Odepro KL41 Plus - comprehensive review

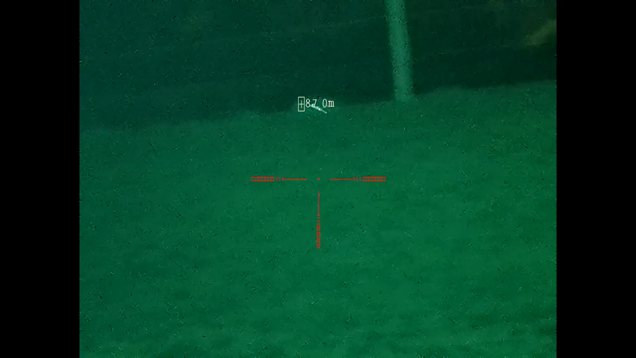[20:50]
The green is on under one power level. The rabbits are aware of me. They're looking a bit alarmed. So the green is not, maybe not the best covert one, and it's also not that powerful. Not the clearest view of those rabbits.
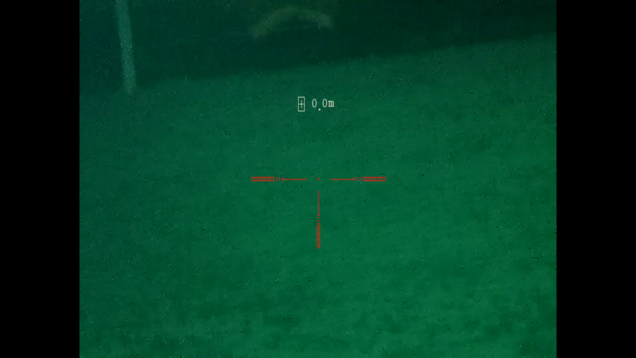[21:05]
I'm afraid I'm a bit shaky here because the wind is up. I'm standing out in the open.
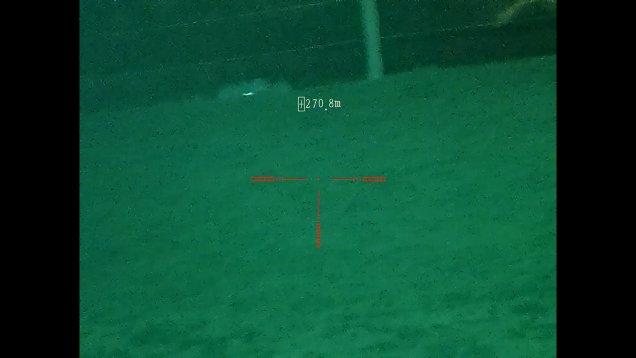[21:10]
But yeah, so that's the green pill.
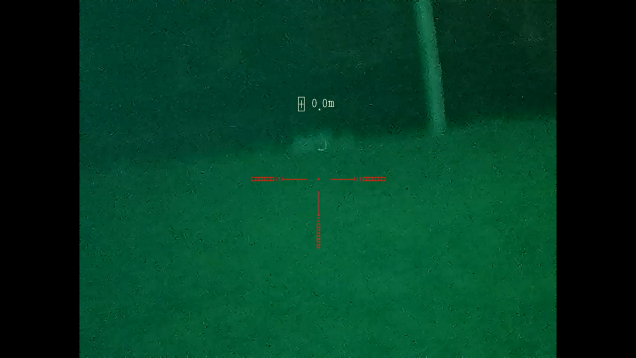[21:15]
80 metres picking up eyeshine. Not a lot to see up there.
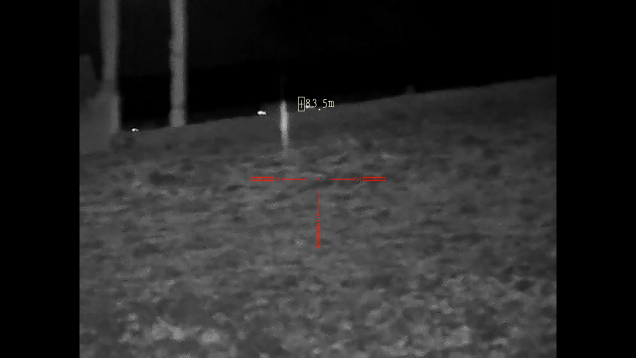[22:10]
Focus. Okay, so the rabbits are all still there, 80 metres plus.
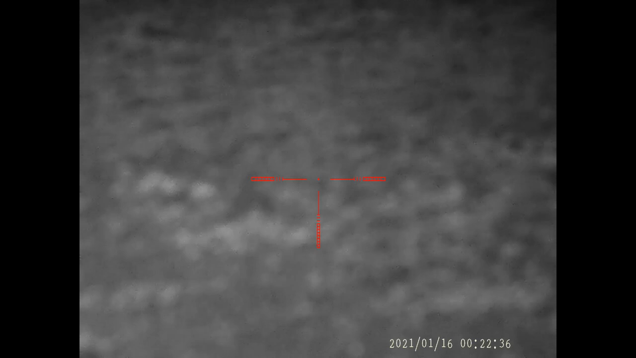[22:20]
Just to focus slightly closer, you can see the frozen ground, okay.
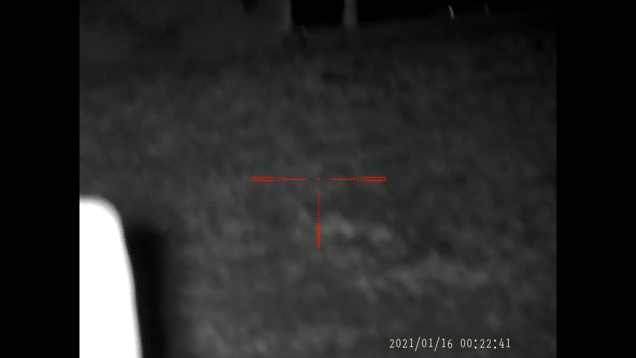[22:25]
And slightly further away the rabbits.
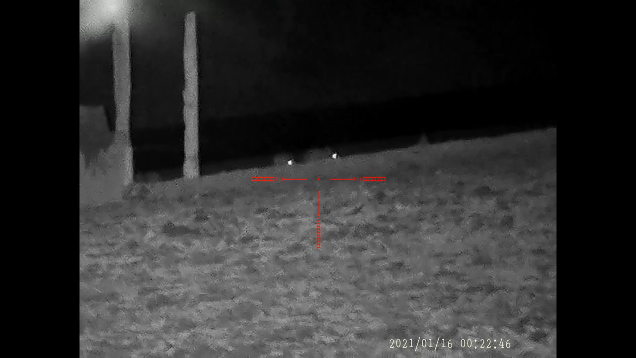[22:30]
So the eye shine on multiple rabbits. Those in the distance are about 140 metres.
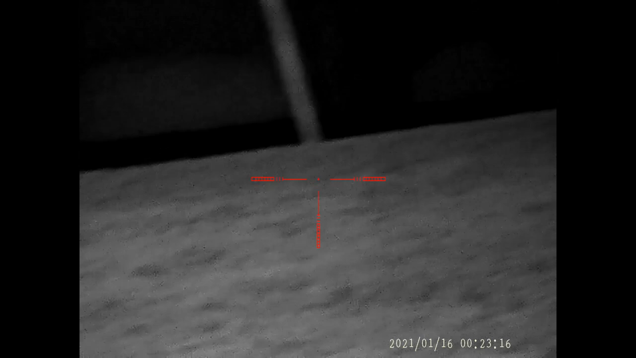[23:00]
Quite a few rabbits out tonight. Over there.
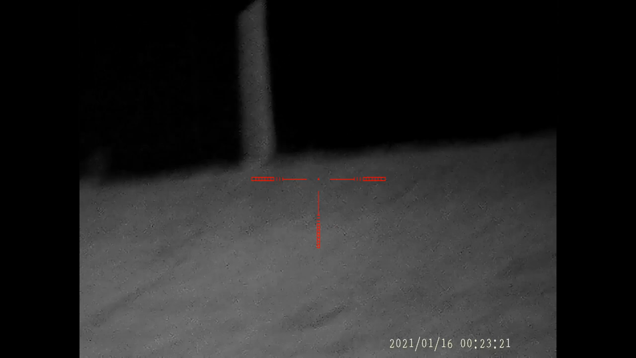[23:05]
So, yep.
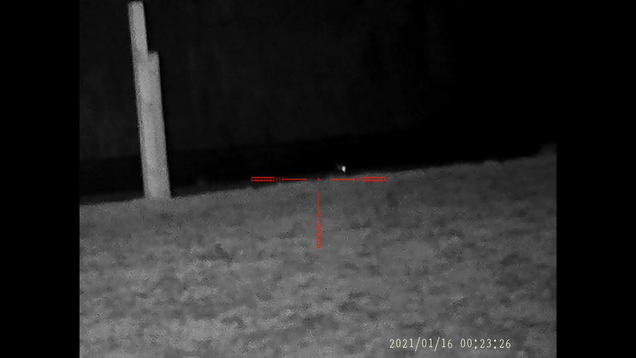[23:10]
The IR850 pill works nicely on the KL41 Plus. Only criticisms are the lack of
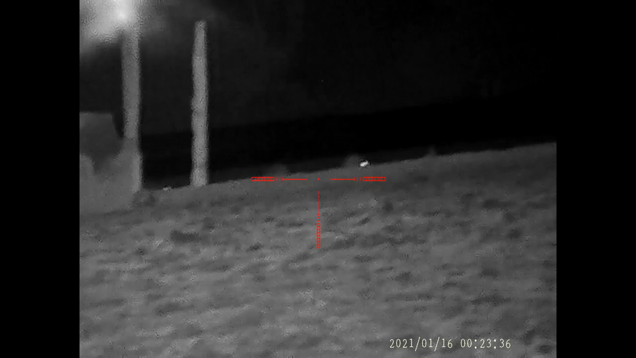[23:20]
dimmable power control on all but the white pill. And on all of the pills, it's the lack of a focusable beam. Although, as you can see here, the beam is tight enough that there's enough light going down range to illuminate the rabbits. So I'm not remotely fussed about the lack of a focusable beam.
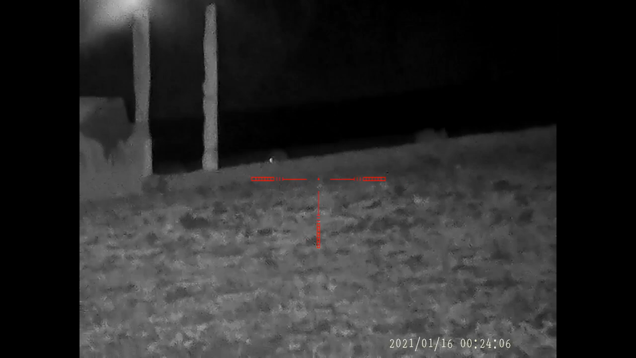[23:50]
But anyway, I've been able to film some rabbits. So I hope this was interesting to you.
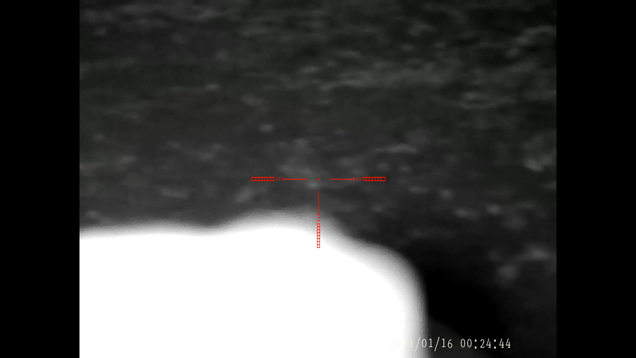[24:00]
Let's sign off from another frozen set of paddocks. So it's a good sized torch, well made, O-rings protecting all three joints, two spare O-rings in the kit.